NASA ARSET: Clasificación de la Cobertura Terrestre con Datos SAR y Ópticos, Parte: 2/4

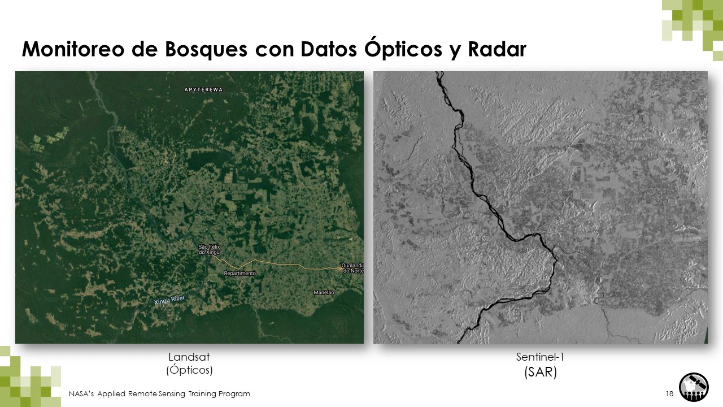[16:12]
En estas dos imágenes que tenemos en pantalla, vemos cómo en una región, el estado de Pará, en Brasil, se ve utilizando datos ópticos y datos de radar. Comencemos entonces con el espectro electromagnético,